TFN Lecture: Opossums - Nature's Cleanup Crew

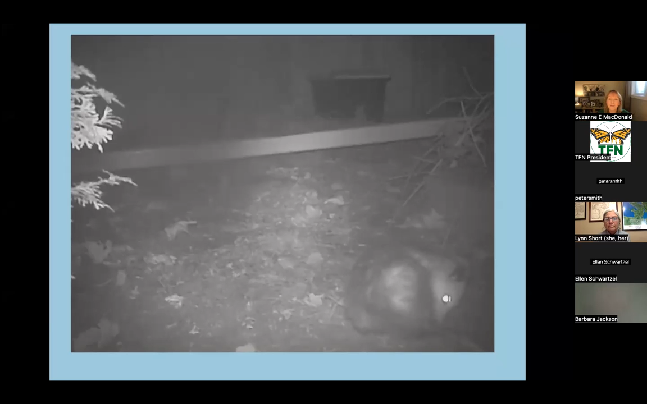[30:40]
I forget what date this is, but it was like October. You can see her waddling around. She's not thin is Virginia. She's doing well and she's checking out the shelter. So there's two there. You're just seeing the left one on the video and she walked by and then she went, wait a minute. You can see the eye shine as she comes back and she's going to go in. I'm telling you now. Spoiler alert.